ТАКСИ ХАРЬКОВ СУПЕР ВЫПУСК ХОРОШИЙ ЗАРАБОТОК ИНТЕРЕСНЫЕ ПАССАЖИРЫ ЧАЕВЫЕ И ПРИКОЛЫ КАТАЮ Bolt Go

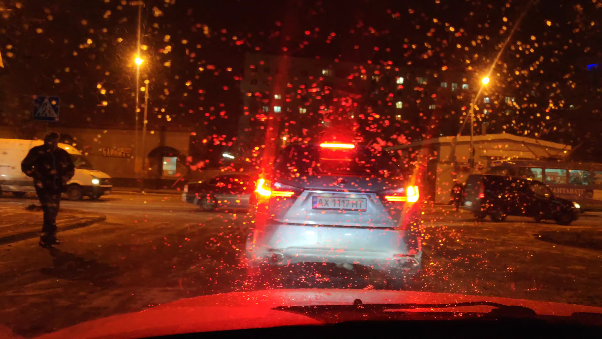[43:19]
Ребятки, а к нам, похоже, с Киева или откуда, не знаю, пошел снег. Видите, и мужики тоже пьяные пошли. Добрый. Ох, мам, ты
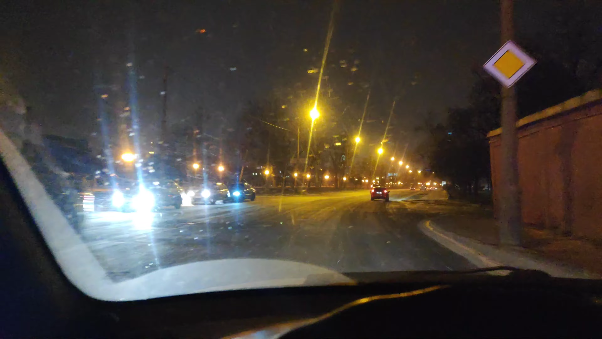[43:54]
А снег идет, по моим щекам бьет, бьет, но по моим не попадает. Ну, короче, погодка бомбическая начинается вечерком. Кстати, кто-то вспомнил, что это за исполнитель? Кроме Александра, кто еще исполнял данную песню? Вон, кстати, мостик такой красивый тут у нас на набережной, бомбовый.
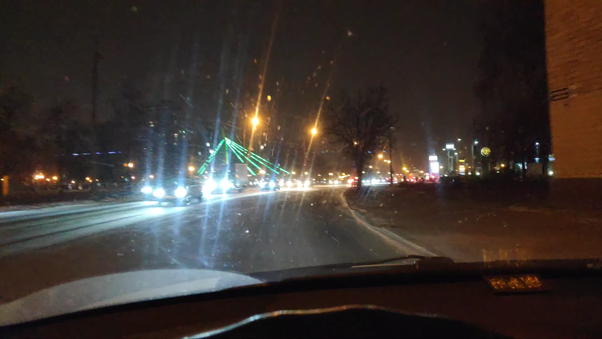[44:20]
Снежочек, погода, конечно, Бомбей, особенно если не выходить на улицу, а смотреть с автомобиля, так вообще супер.